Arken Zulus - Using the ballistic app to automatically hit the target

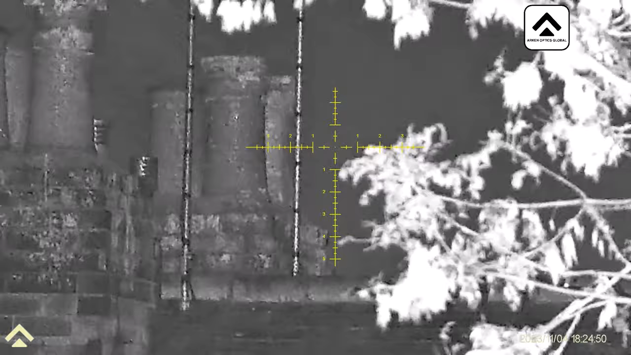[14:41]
okay I'm going to rest the reticle just
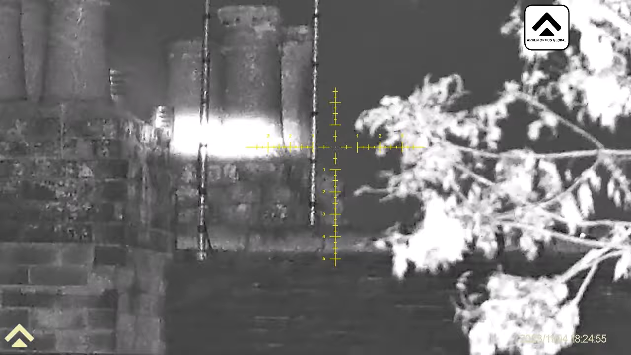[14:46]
at the foot of the actual chimney pop, second press,
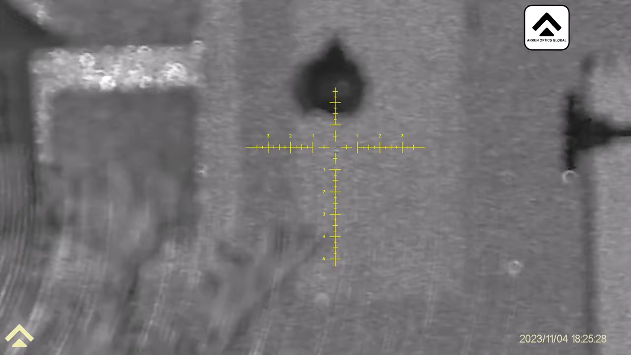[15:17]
Okay, so I'm just going to focus in on
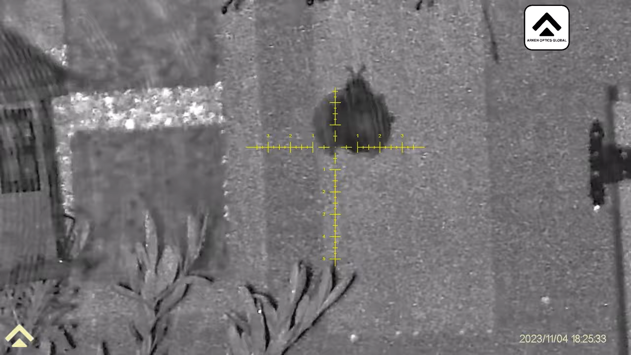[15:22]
the ladybird. 27 yards, it's gone up slightly, now what I'm going to do is a close-in view.
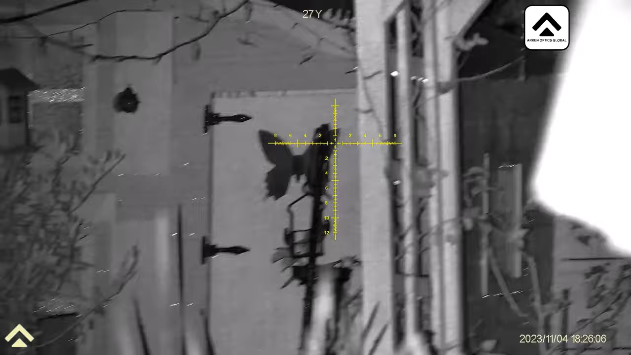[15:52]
I wasn't in focus for that, sorry about that, but let's get in a bit closer now.
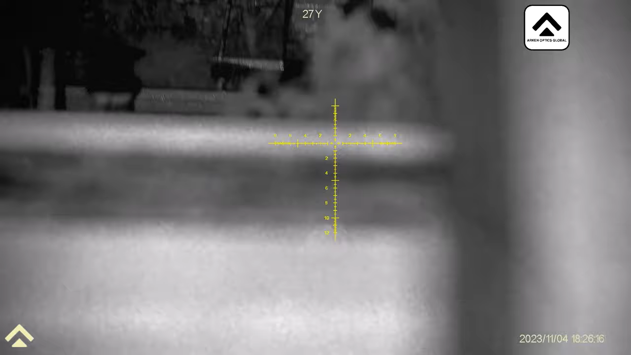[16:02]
Ah, that's a table top, alright then, let's go for that.
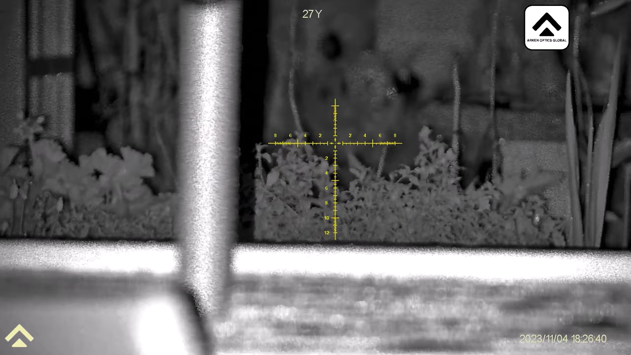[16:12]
You can see it's raining, just arrange that. So there's 12 yards, watch the reticle on the second press, not much in it to be honest.
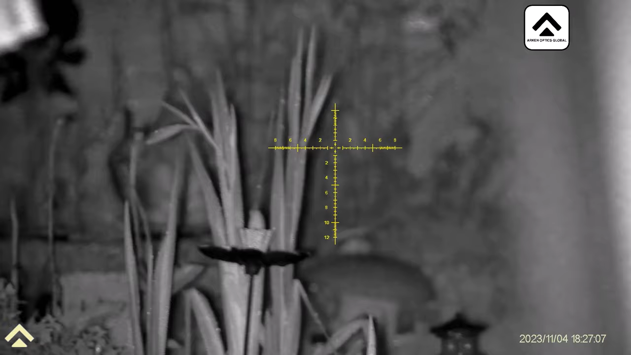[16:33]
Okay.
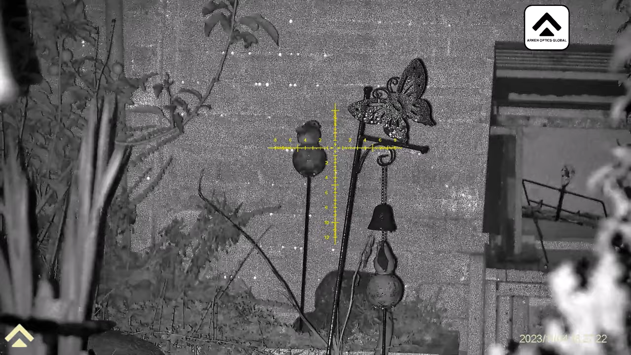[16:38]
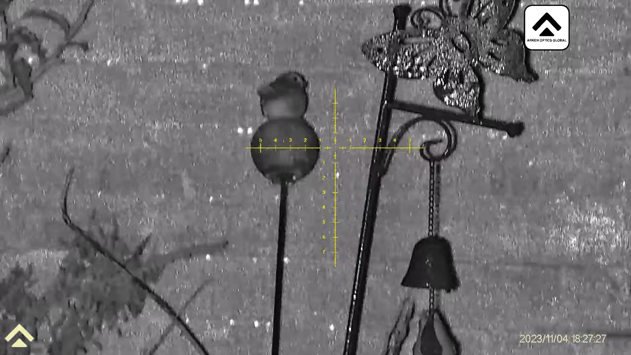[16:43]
Catch you the belt. 24 yards, that's gone up a bit out, a bit of old under.
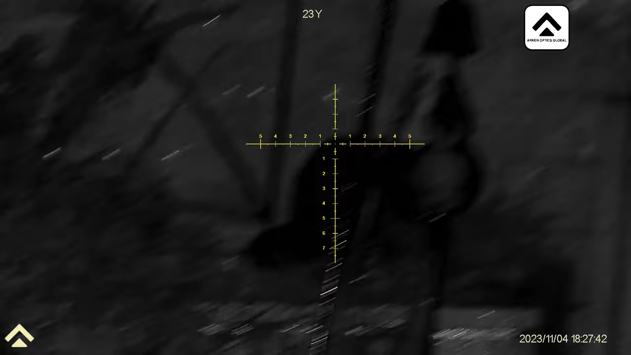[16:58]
So there we go.
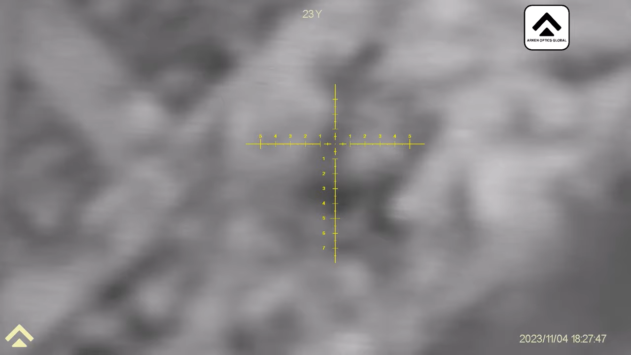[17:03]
There's a light arse.
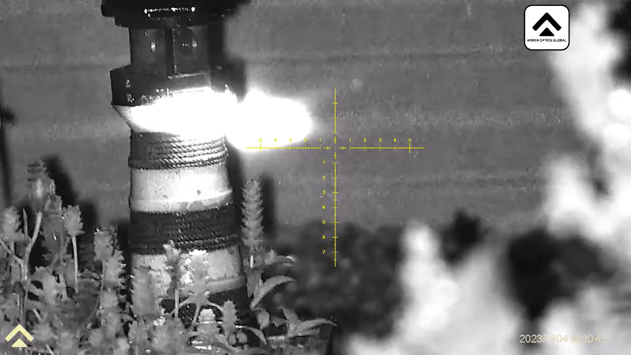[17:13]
11 yards. That definitely made a difference. Again. Reset.
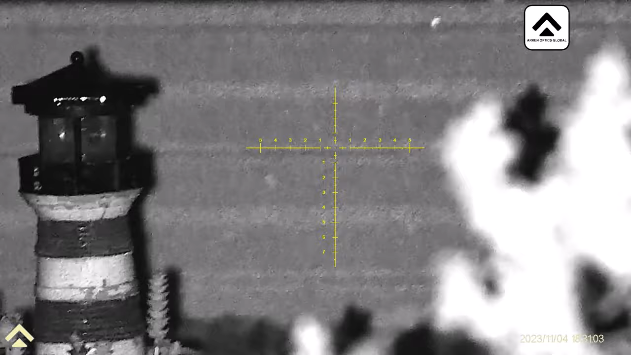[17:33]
I'm going to line it up with that when I do it.
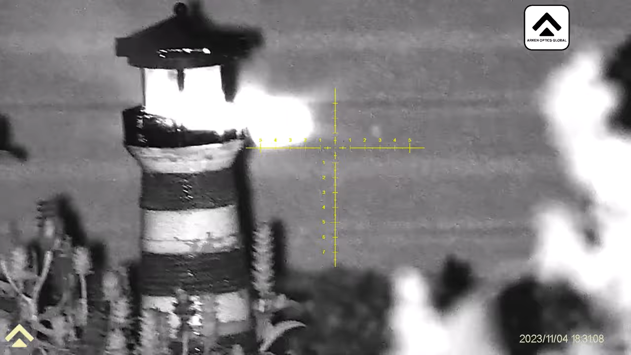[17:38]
I'm going to drop this here up.